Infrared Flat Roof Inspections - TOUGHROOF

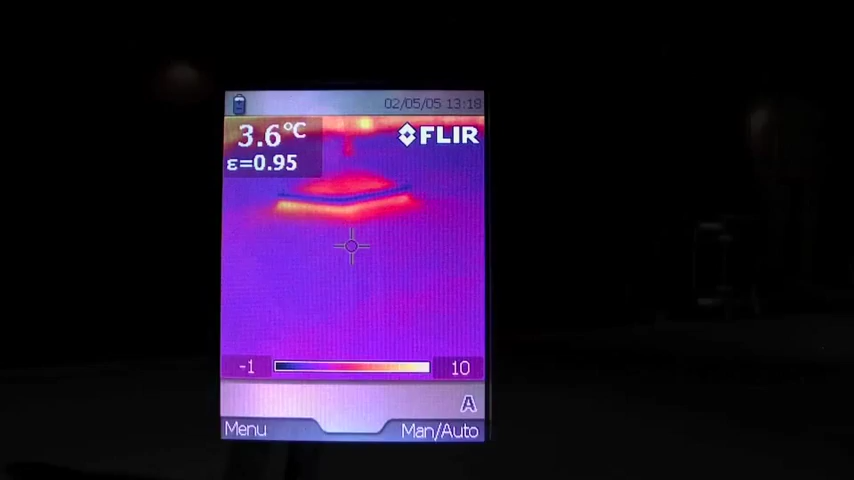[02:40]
On screen: spot 3.6°C
So here we are up on the roof at night and
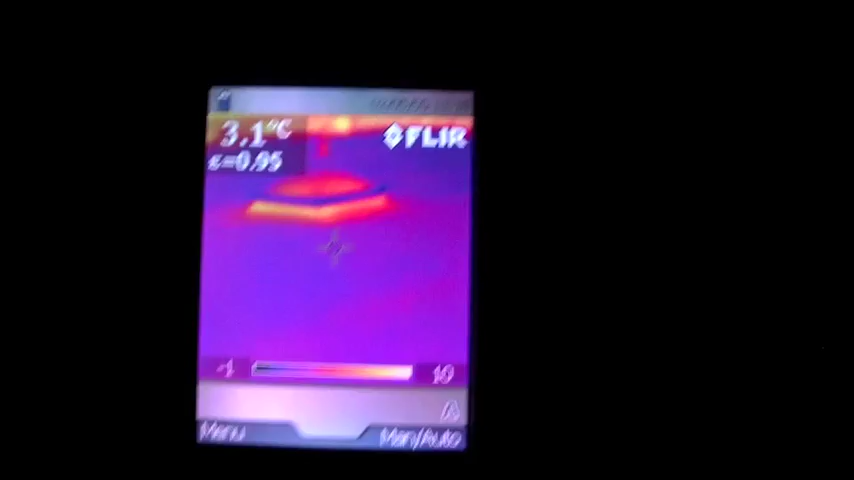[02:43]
On screen: spot 3.1°C
as you can see it's pitch black. You can see the city lights but you can't see the roof at all. But here's the infrared camera and just for reference what
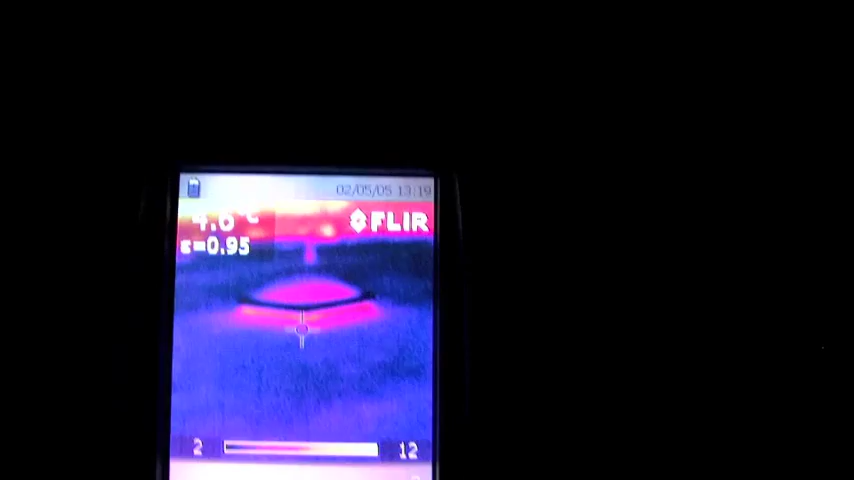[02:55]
you're looking at in the picture there is a skylight and see how it's giving off heat.
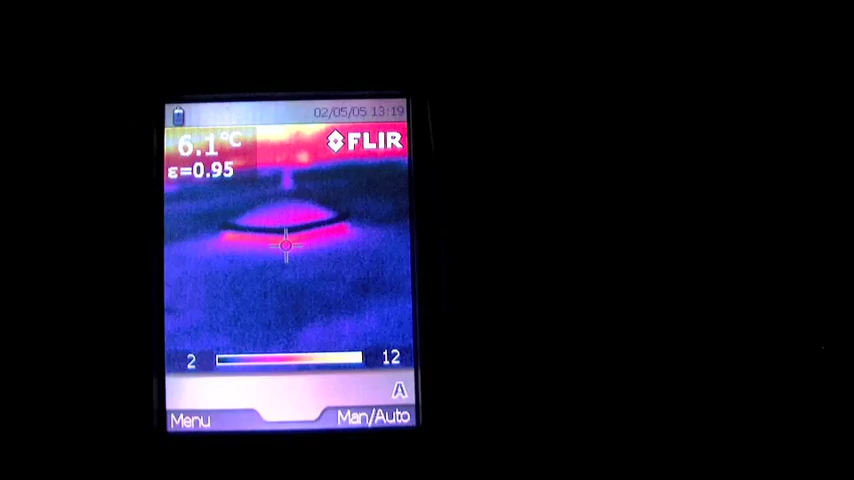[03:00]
On screen: spot 6.1°C
So let's do a quick scan of this roof and see how much leakage they have.
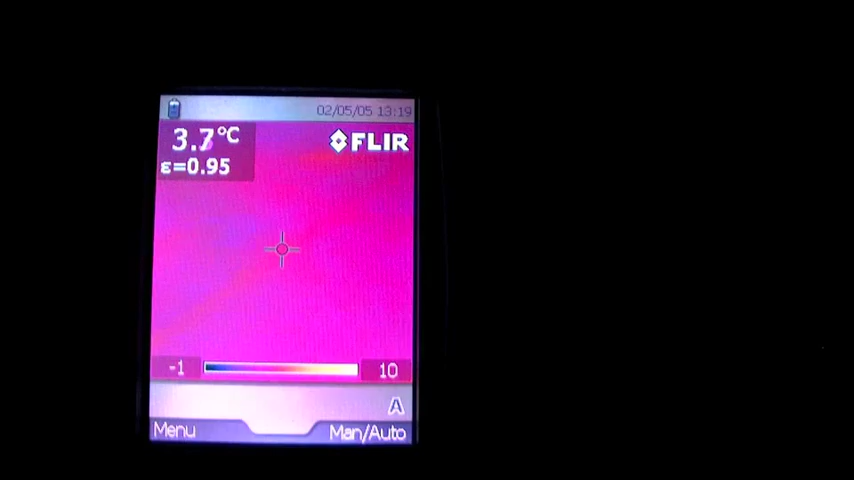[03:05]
On screen: spot 3.7°C
Oh there's some color change here.
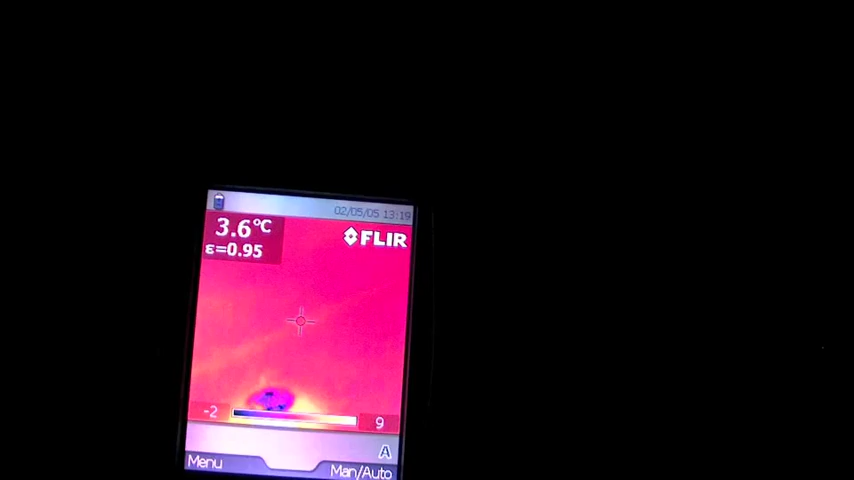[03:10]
On screen: spot 3.6°C
There is some leakage right there. We're looking at a drain here.
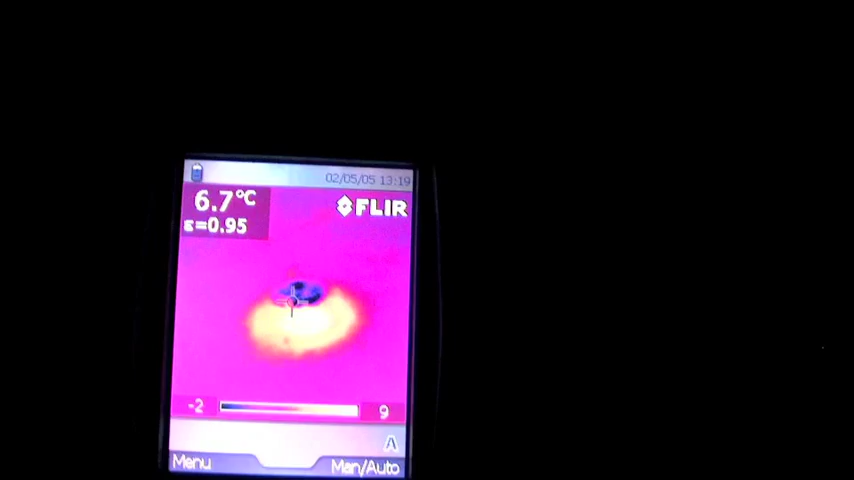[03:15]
On screen: spot 6.7°C
That's giving off heat and then right beside the drain you
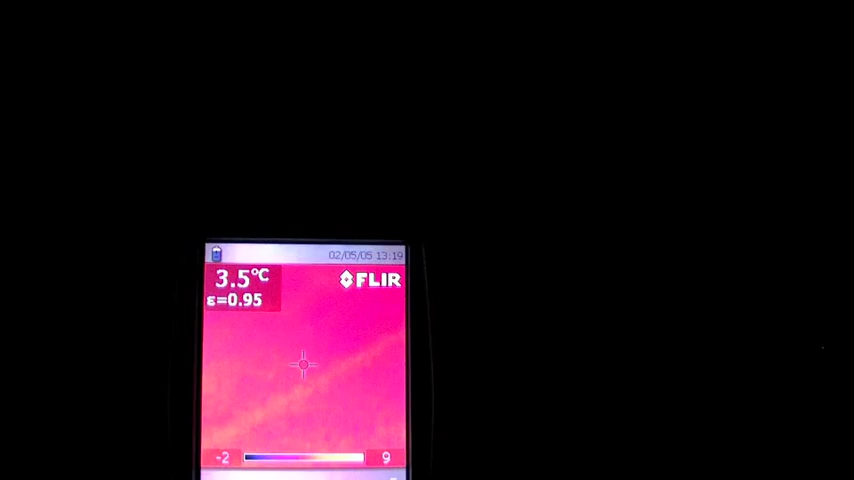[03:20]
On screen: spot 3.5°C
can see a line will follow along
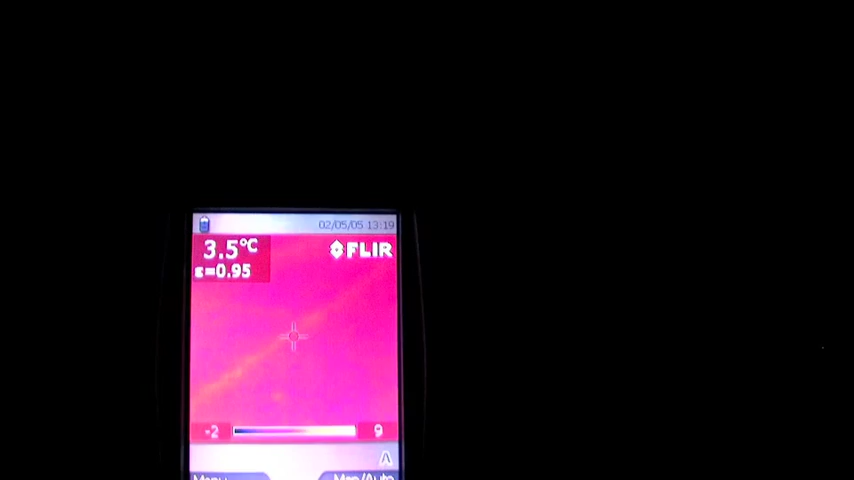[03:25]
On screen: spot 3.5°C
and this is actually where they're getting a leak.
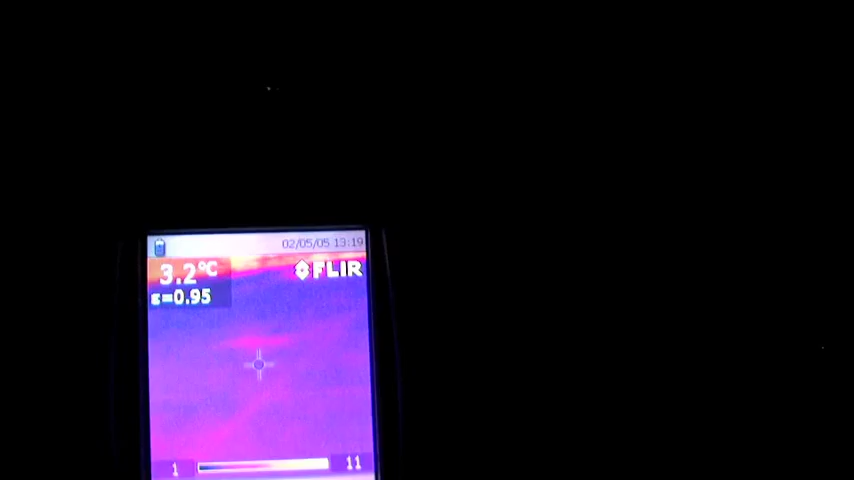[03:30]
On screen: spot 3.2°C
You see the line there and you see the heat hot area. I'll walk towards it here.
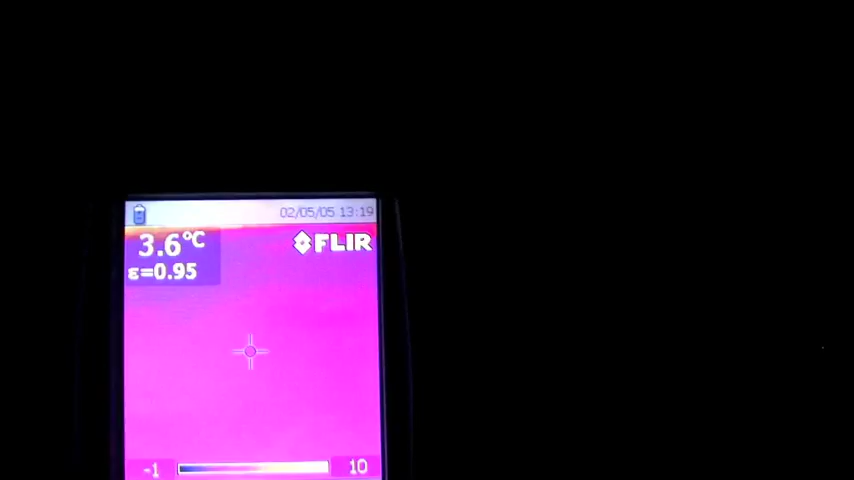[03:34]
On screen: spot 3.6°C
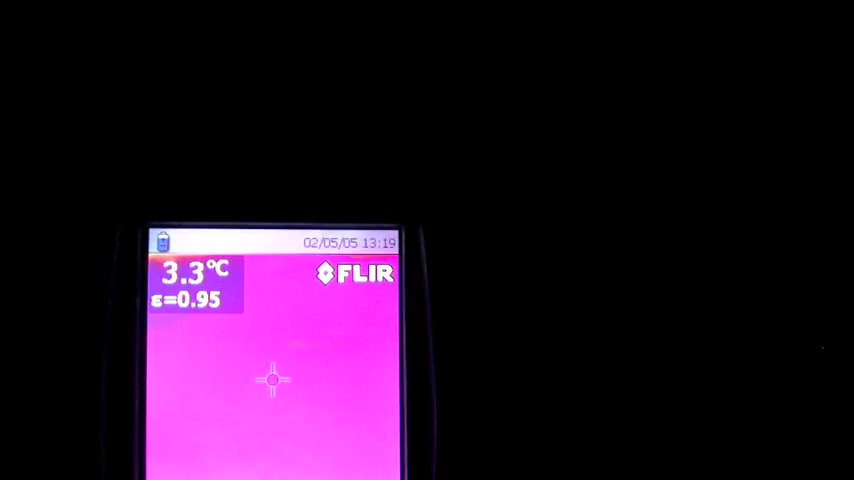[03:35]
On screen: spot 3.3°C
There's an area of leakage right there. There's a hot spot.
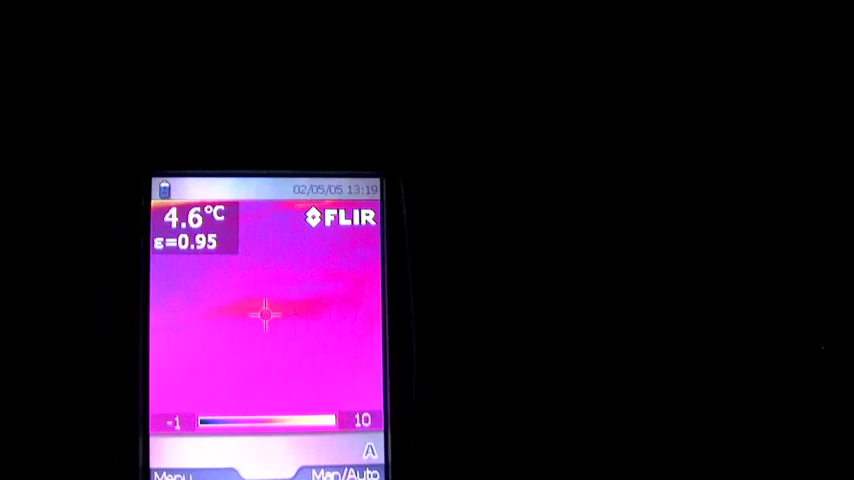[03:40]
On screen: spot 4.6°C
That is where the water is coming in and there's a line here where the water is coming in from that drain over there,
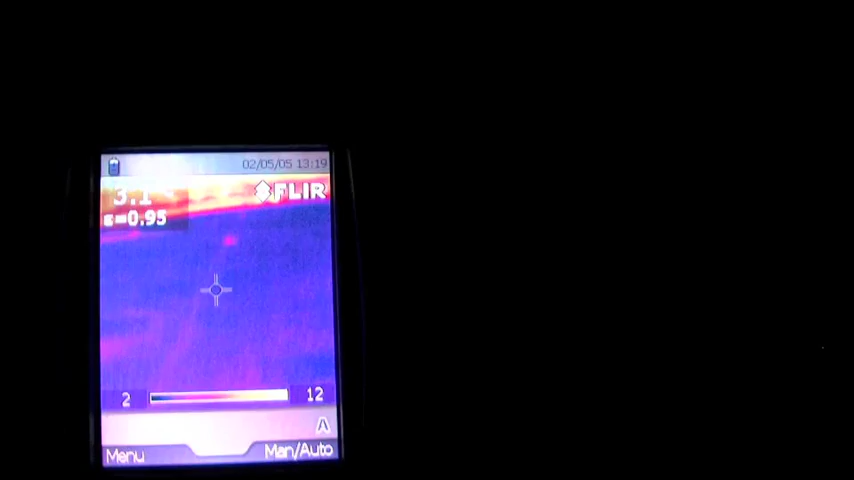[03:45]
that dot, and it's leaking all the way along this line.
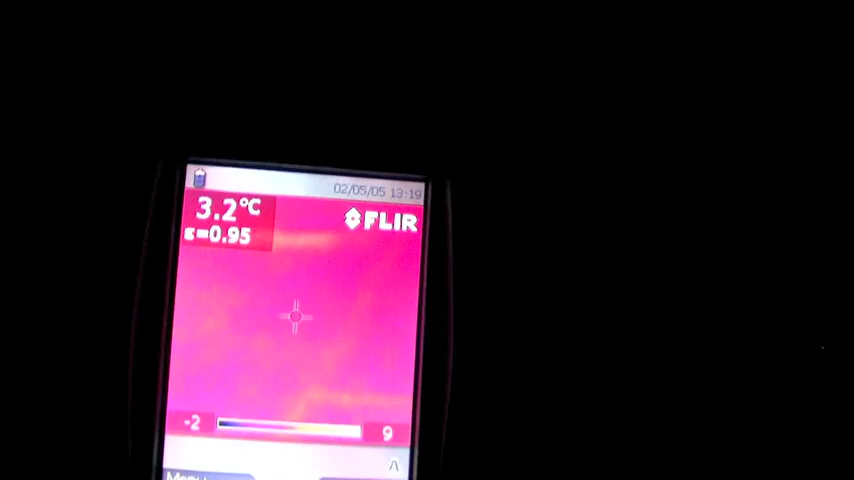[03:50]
On screen: spot 3.2°C
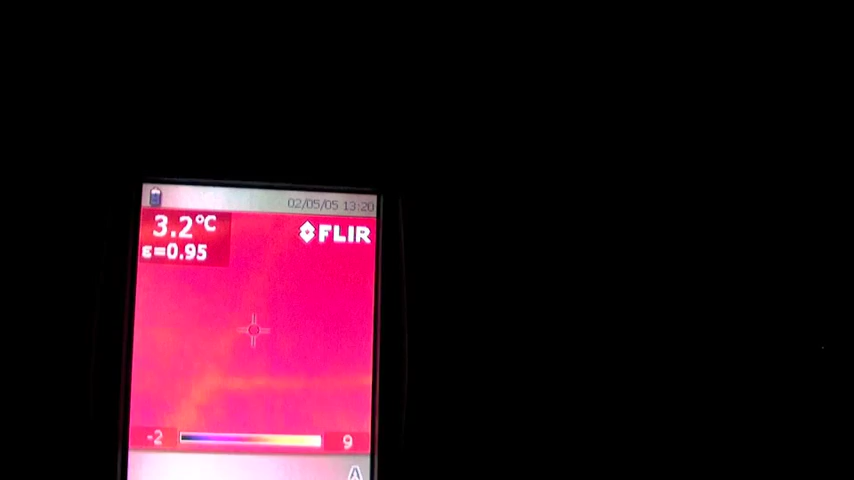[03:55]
On screen: spot 3.2°C
So as you can see the insulation, there's a line right there, we'll follow it across. These are leaks.
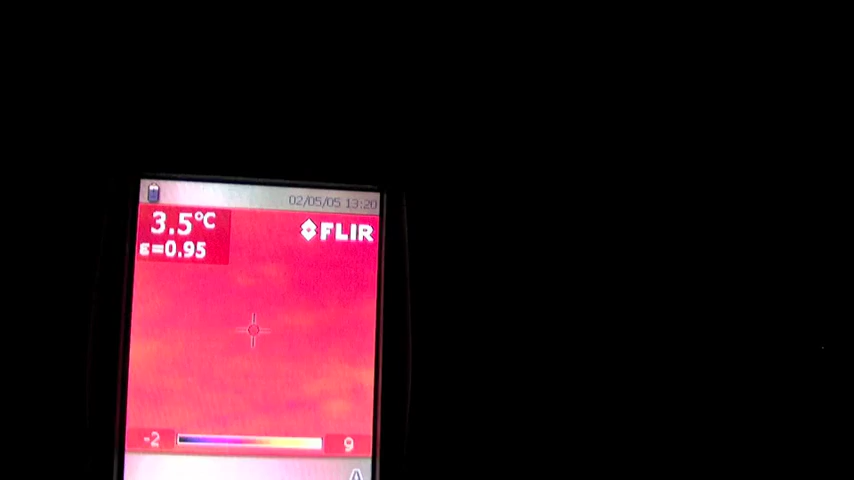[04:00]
On screen: spot 3.5°C
So with the infrared gun what you do, you find an area like this.
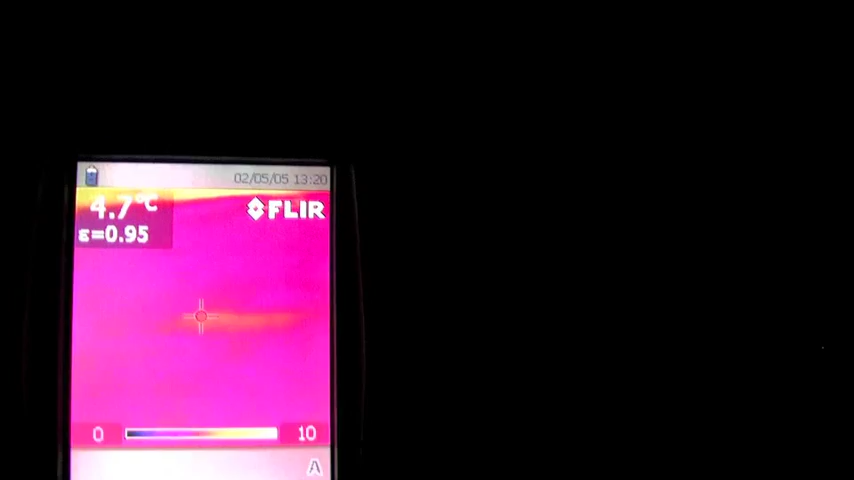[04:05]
On screen: spot 4.7°C
You put the infrared gun on it and you
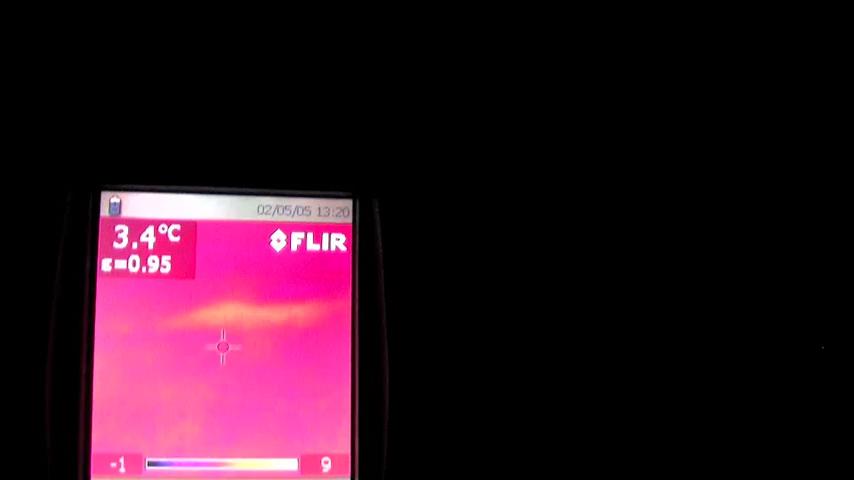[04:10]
On screen: spot 3.4°C
pull the trigger of the infrared gun and you have a still picture.